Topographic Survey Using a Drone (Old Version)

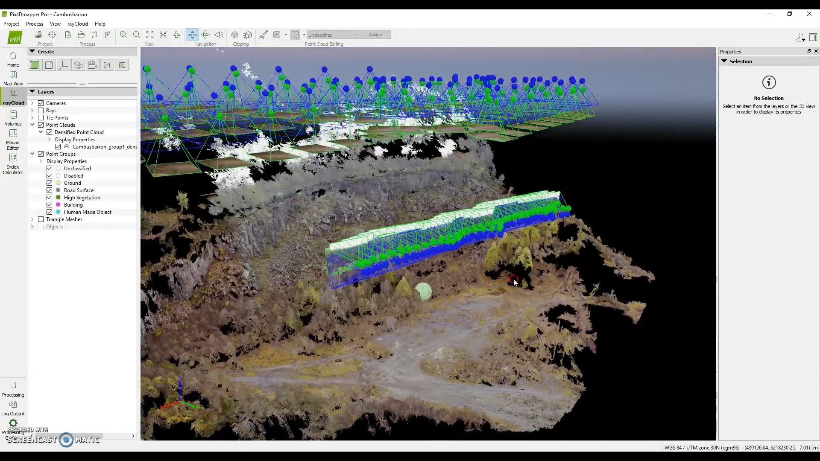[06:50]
If I remove the cameras and get a better look at the point cloud this would be typically something similar to what you would see with lidar. In the case of lidar each of these points would be
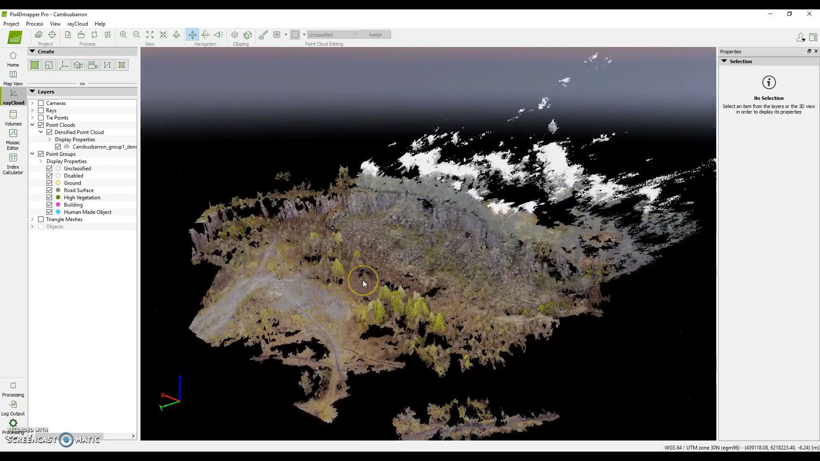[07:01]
a single laser bounce between the aircraft sensor and the ground. But in the case of photogrammetry what we see here is each of these points is actually a matching key point between two photographs taken from the drone and this is in essence how photogrammetry works in building up 3D information by comparing two points in images which have a set position apart and we also have technical information on the camera such as its focal length to
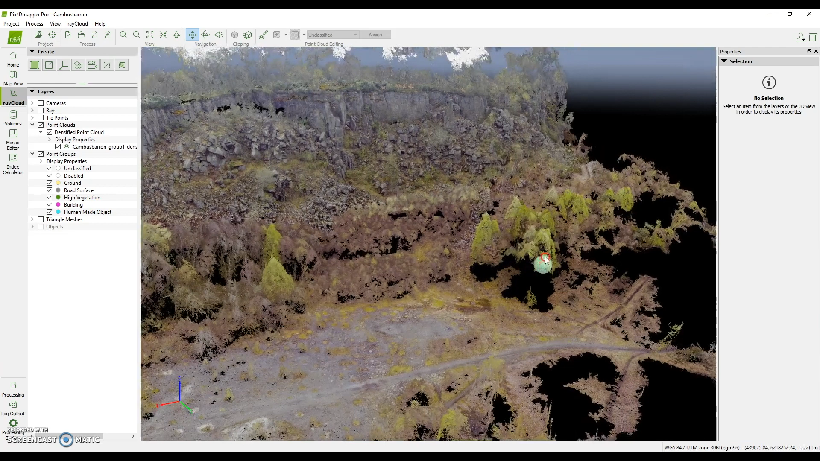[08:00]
would call the actual terrain model such as high grass and trees and we're not necessarily interested in that we want to look at the surface so fix4D has this kind of module to be able to remove some of these points in the point cloud to
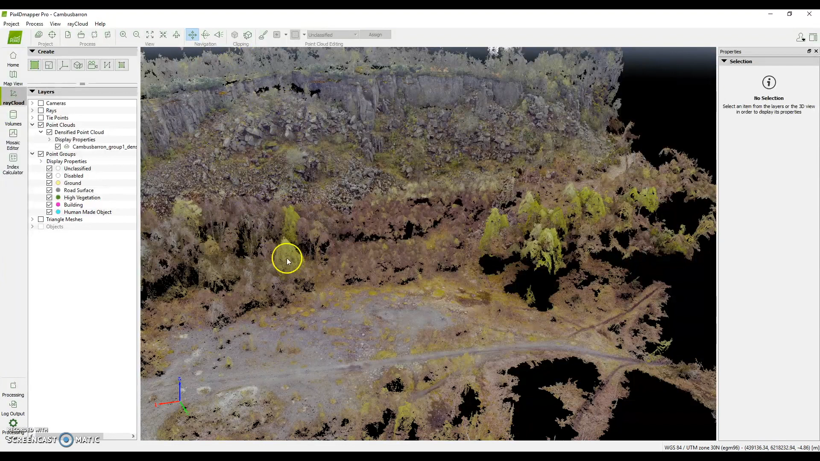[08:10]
give us as clean a contour map as possible.
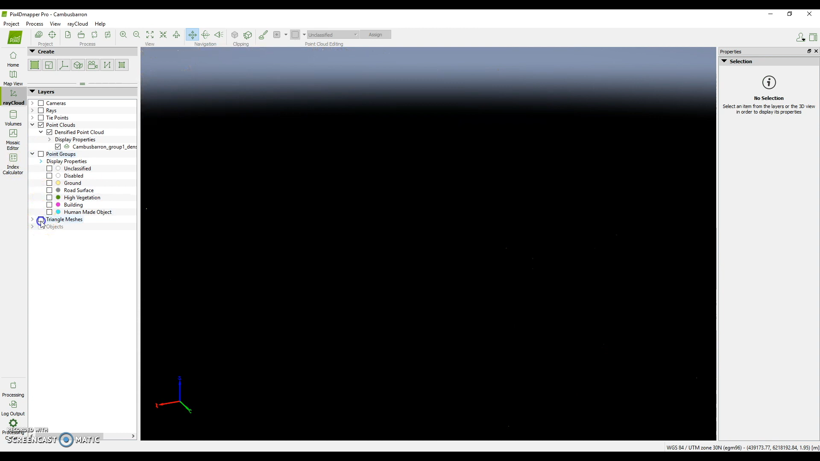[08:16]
Finally one thing I thought I would show here is that for 3D modeling
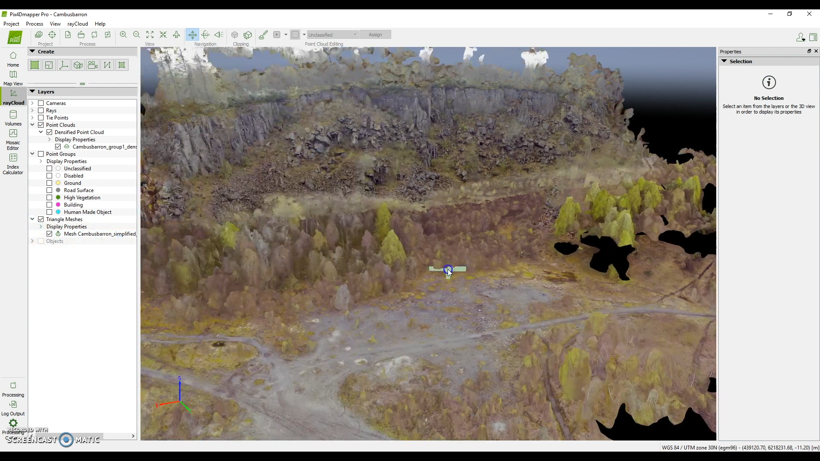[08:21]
Pix4D can combine all this information from the depth of the point cloud points and also the images taken from the camera to make our 3D mesh.
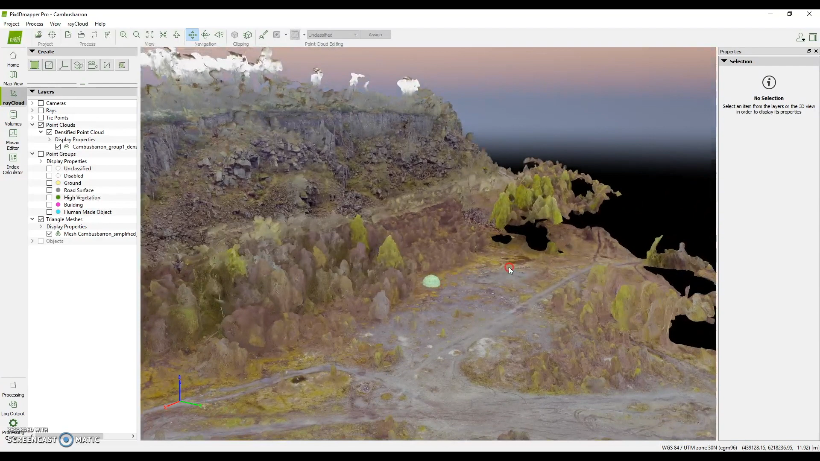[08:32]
These type of things can be of interest to kind of a variety of stakeholders. We've had quite a few inquiries of people wanting to